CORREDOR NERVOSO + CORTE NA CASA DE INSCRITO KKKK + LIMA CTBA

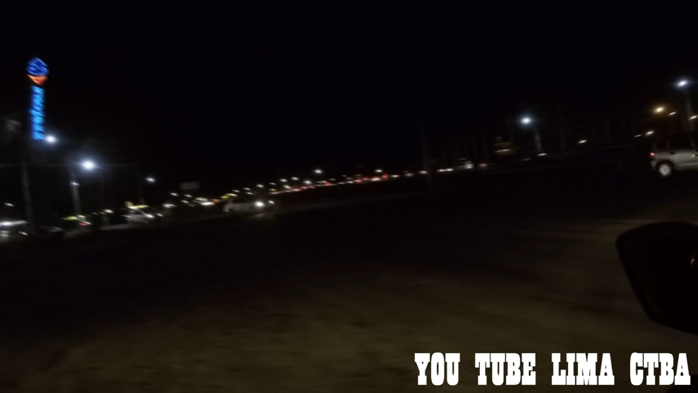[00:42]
Vambora. 6h40 ainda? Tá louco. Asfalto ruim da porra, velho. Sumado o motoqueiro ainda. Tá piscando ainda, tá gravando? Tô com pouca bateria. Não sei se dá pra chegar até em casa.